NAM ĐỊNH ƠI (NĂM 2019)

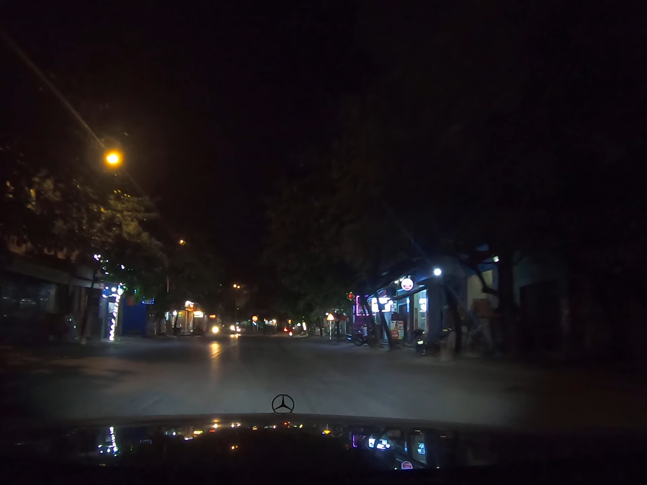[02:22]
Hai món với rau là xong. Đấy, ăn rồi hết nữa. Sao cái điện đường đây nó kém nhỉ? Nó không sáng. Tiết kiệm điện. Không phải đâu, bọn này bọn nó lắp bóng đều. Không, nó đường sương mù, đèn sương mù. Đây có cái vi mát à? Mới thì nào vậy?
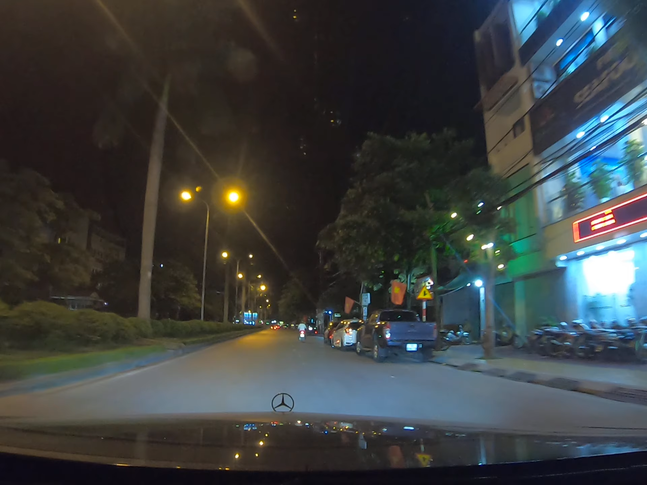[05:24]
Đây, đây là chả đang cảnh nữa này. Đấy. Đấy. Đấy xong đấy á? Ờ. Không, đây đường này thì nhà cảnh mấy nhà? Đây là trong đầu mem này cơ mà. Ờ, nhà cảnh nó mua đấy. Mấy nhà đấy. Thế thế này sao đấy? Nhiều cái tên phố lại, phố Trần Tung. Bây giờ anh bảo nó mở nhiều đường như thế nó phải đặt tên như vậy. Anh mở đường ôm bàn cờ nhiều như thế. Đây này, đây này. Đây, đây. Đây, đây. Đây, đây. Đây, đây. Đây, đây. Đây, đây. Đây, đây.
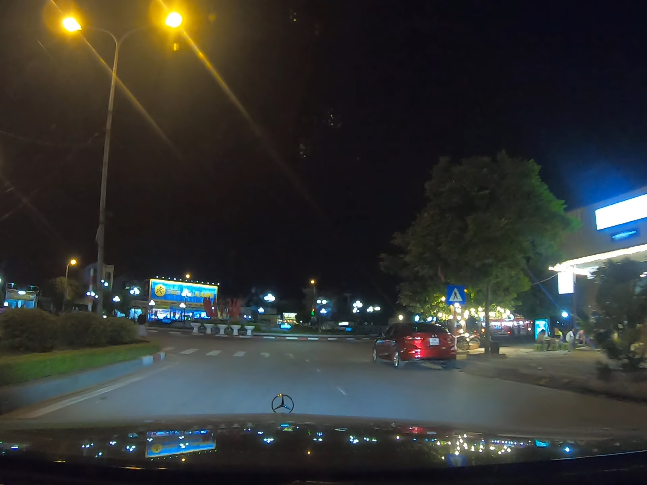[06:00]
có quán cà phê nào đấy, Nam Định như vậy là nhiều rồi anh. Đấy anh đi vòng này anh đọc, vòng nào? Nào đấy, vòng trái vòng xuyên anh này, anh vòng phía Nam Cường anh kìa, Nam Cường khách sạn anh kìa.
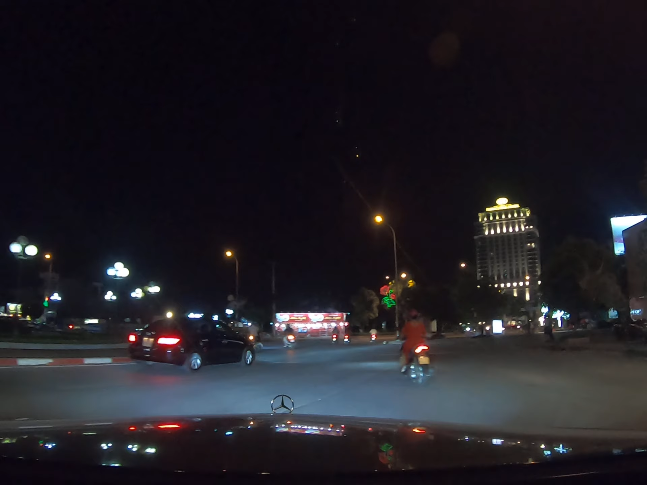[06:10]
Đấy nó đấy, đằng sau đấy là hồ truyền thống. Nó bỏ cái đây phải, nó bỏ cái đây chục năm, gì cả, nó xây lên để mà bây giờ nó còn xây không đấy, tiếp tục dưới đấy hoàn thiện đấy, hoàn thiện đấy.
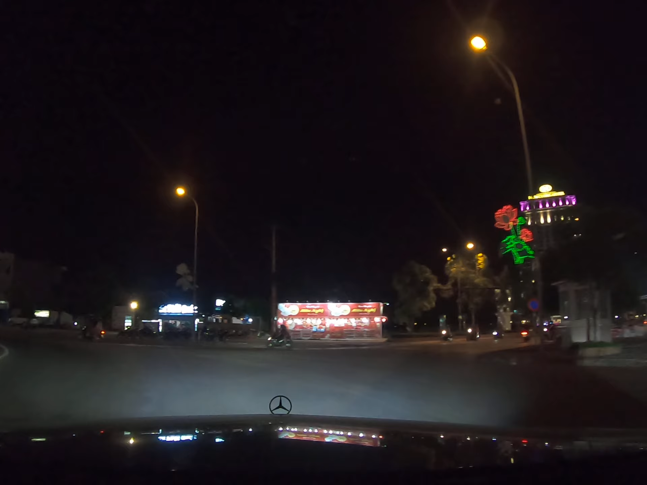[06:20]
Bây giờ nó sẽ nó bỏ mộc nhỉ, bỏ chục năm đất của nó rộng lắm anh ạ, nó làm nó phân lô đúng như là trên Đăng Bác anh ạ,
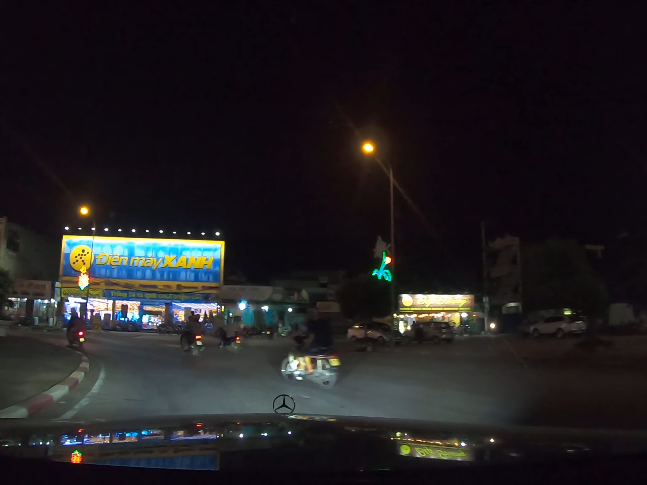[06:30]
cũng xây vậy, cũng để ô cỏ như vậy này này. Đất ngày xưa đây là đất nông nghiệp anh, thế là nó mua nên nó rộng, thế là nó thích cắm nhiều cắm, nó mua mà khoảng không rộng lắm, đằng sau đó là cái hồ truyền thống, sau nó có cái hồ đó. Vâng, Vân Tây nó ở đây có đông không? Đây là đấy thì ôi nhà kia đông, kia thì quán nhậu à? Nhậu.
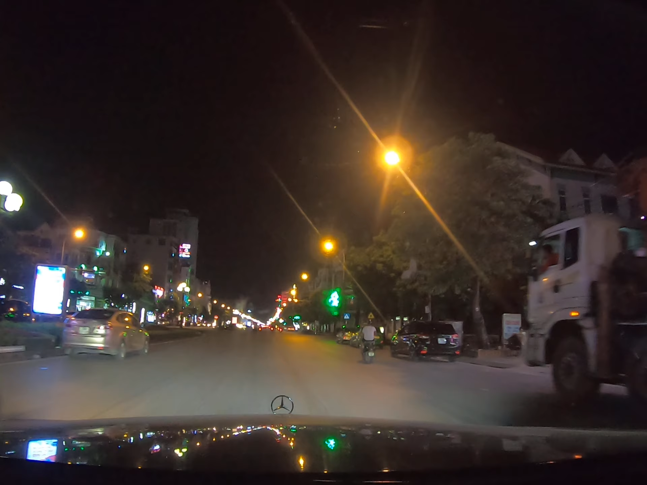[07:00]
Chứ phải cà phê à? Không. Cà phê. Quán này anh đông này. Bao lần thì có ghi này. Lần mới. Bao lâu rồi? À vâng. Người sinh nhật dân sàn này. Anh sẽ làm sao anh về đặt tiền béo.
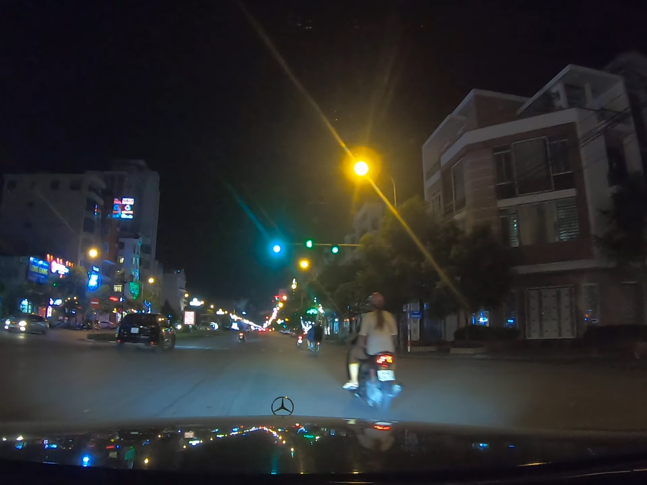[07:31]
Anh hôm nay anh đang chân anh hút không đi. Đây là Logan. Logan Island đây, đây là nhà con Dũng Thủy bán rồi. Phố này có vẻ nhiều hàng ăn uống à. Vâng. À, nhà nhậu thôi. Đường lớn nhất mà. Đường lớn nhất là. Vâng. Đường mới mở. Bây giờ lớn nhất, đắt hơn cả Trường Đạo á. Đắt hơn. Đường Nông An đắt nhất này. Vâng. Đây dẻo đây này. Dẻo đây á? Vâng, dẻo đây. À không, dẻo đường dưới.
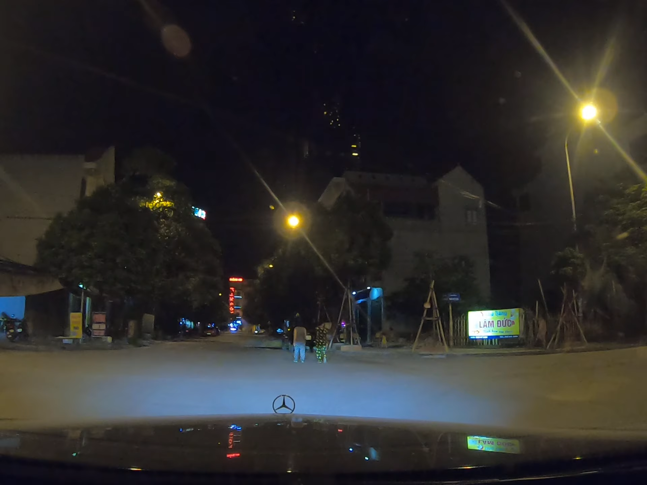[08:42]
Đứng trên đây kìa, xe độ nhiều kìa. Đấy, đứng trên xe độ nhiều. Cứ đi vòng quanh.